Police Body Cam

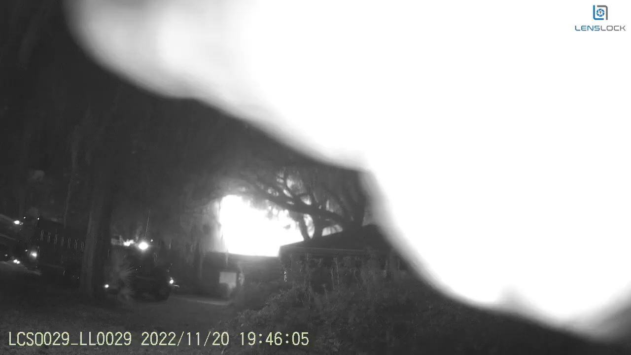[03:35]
This on us with my rich ass aunt and uncle put a sprinkler system in it. You can see it peeling back now, hollow. Good God.